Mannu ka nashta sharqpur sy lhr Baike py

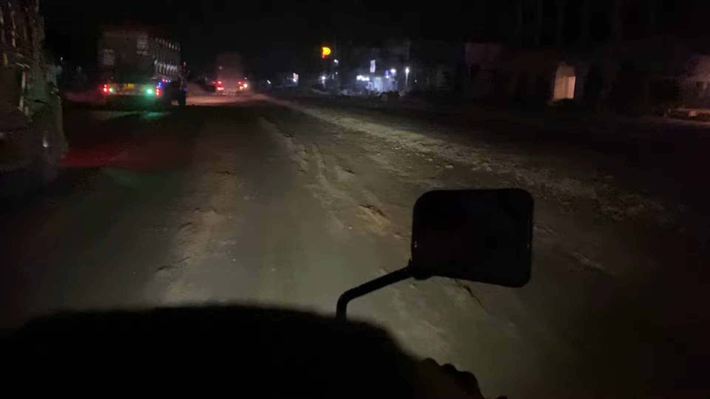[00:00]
یہ جی ہم جا رہے ہیں اب کھرکپور سے لہول منہوں کے پاس ناشتہ کرنے تو بائک پہ زین بنا جانے کا تو ٹائم ہو گیا اسمان ٹائم بسانا ذرا ہون کر لے بھئی آج یہ تین بچکیں وہ کچھ منٹ ہو گئے ہیں تو باقی تو جا کے جو ہے نا میں دکھاتا ہوں آپ کو کیا معاملہ آتا ہے تو
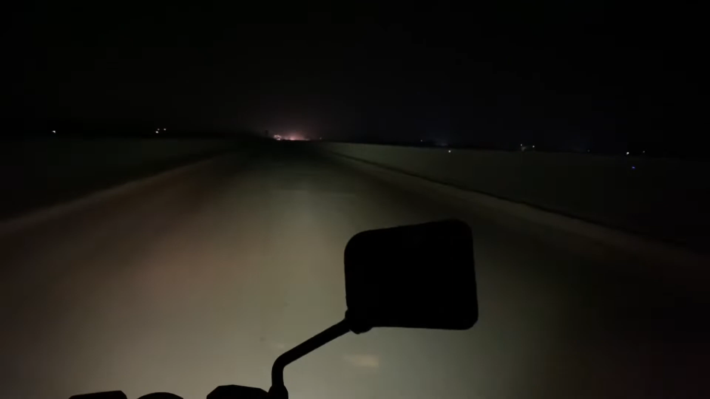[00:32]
یہ ہم آگئے ہیں اب راوی کے پھول پہ لو جی ہے انٹری کارتی لوڑ شہر تے ویچے لڑ نوڑی ہے
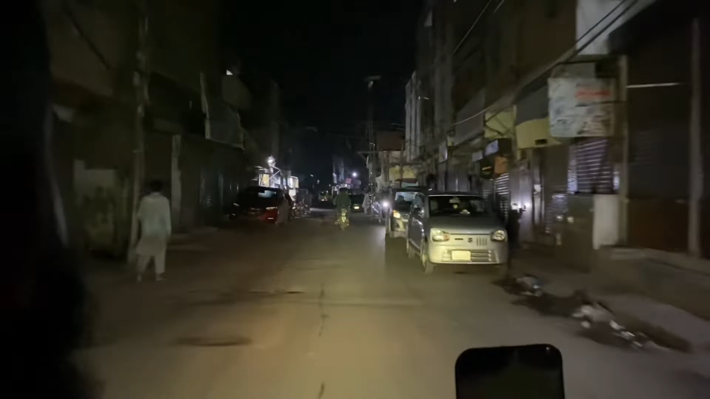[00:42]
یہ آگئے ہیں اس کے پاس اور یہ دیکھیں راج دیکھ رہے ہیں آپ کے سامنے ہیں ساری زورتے ہیں اور باقی جو آنا میں بتاتا ہوں آپ کو